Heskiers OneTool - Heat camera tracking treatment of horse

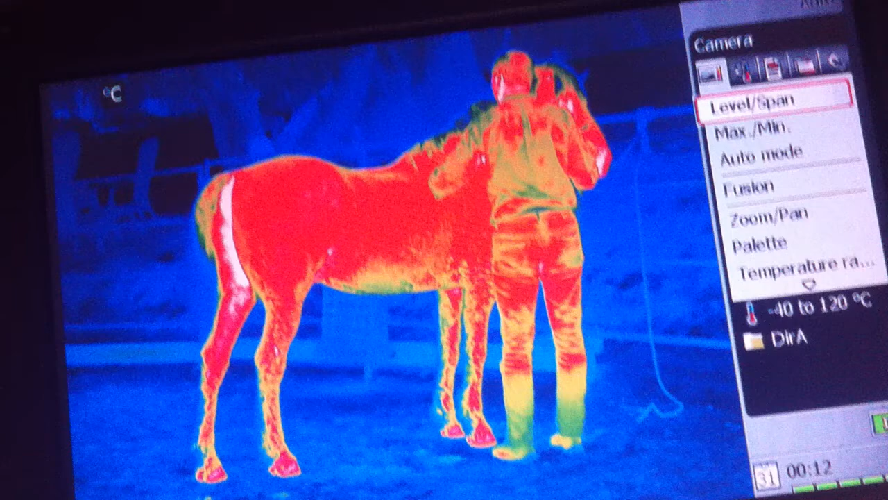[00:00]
Okay. Put us in camera. There we go.
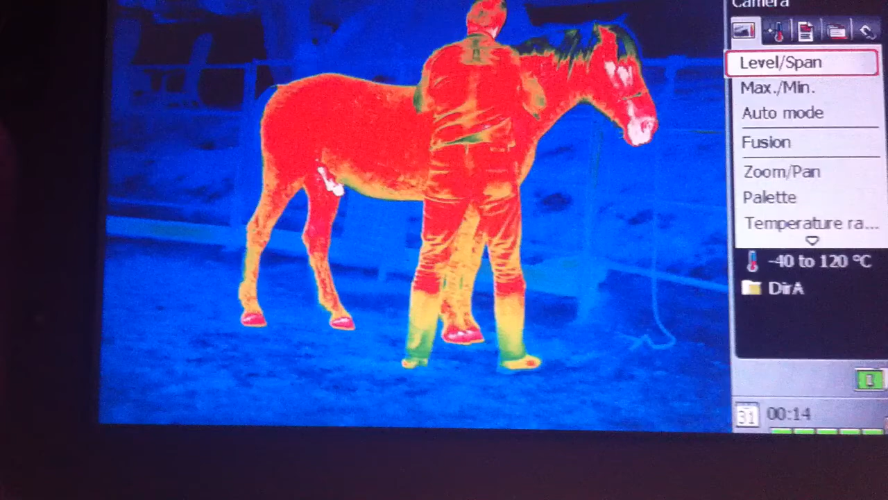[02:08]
Yeah, that's definitely showing a difference. It's kind of pinking up, which is nice. Busy calibrating again. Okay, there you go.
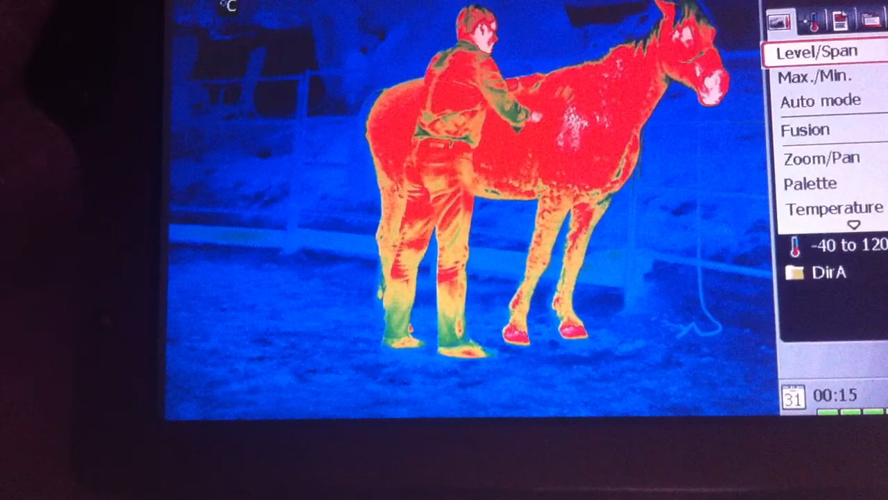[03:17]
And where Martin was working before, there's a definite lightening of the red.
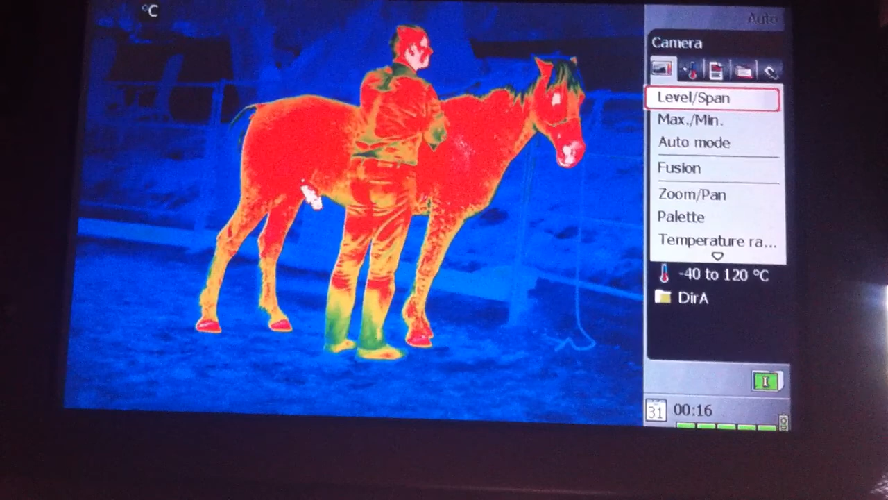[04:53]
It's about 5 minutes. Martin, do you want to? I want to see the change of the, is there a change here? There was a change in his shoulder, not so much in the legs.
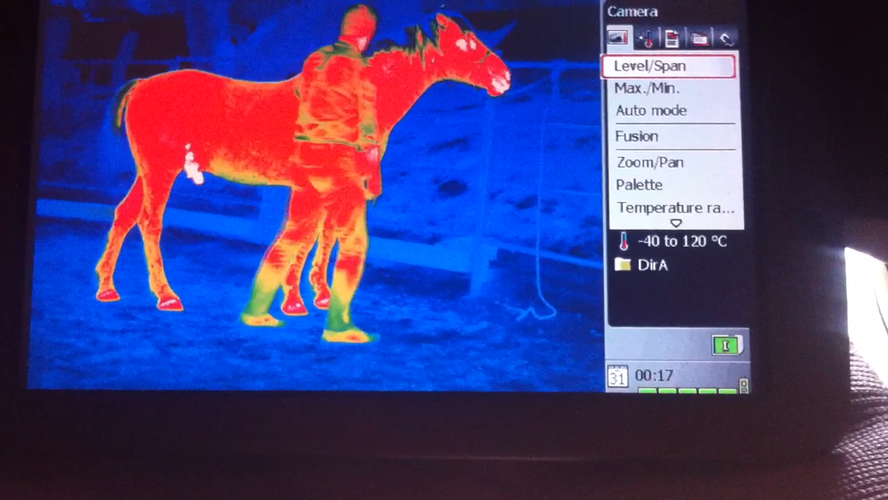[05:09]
Okay, let's have a look here. Okay, do you want to take a look?